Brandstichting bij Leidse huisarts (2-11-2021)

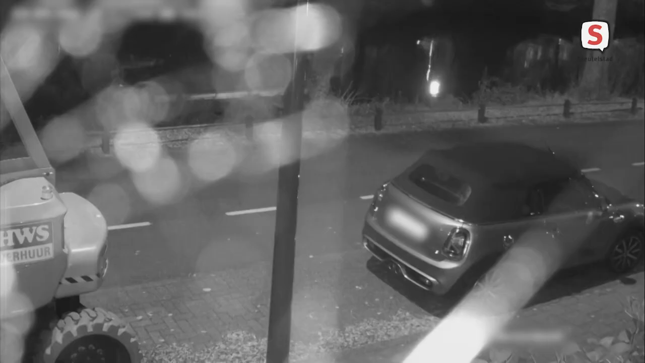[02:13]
In verband met de brandstichting is de politie op zoek naar deze persoon die kort daarna wegloopt vanaf het pand aan de Zoeterwoudse Singel. Dit zou een verdachte kunnen zijn, maar als dat niet zo is, ook een belangrijke getuige.
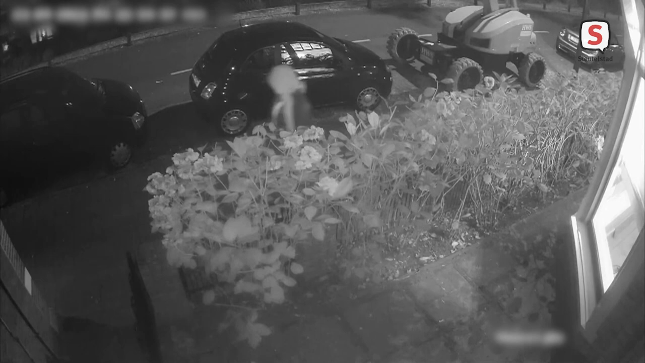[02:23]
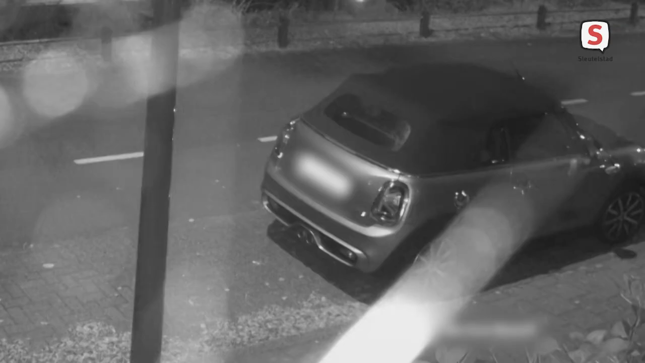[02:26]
De politie wil graag weten wie dit is. In de dagen na de brand houdt de huisarts het gevoel dat het op hem gericht is en niet op de bovenburen.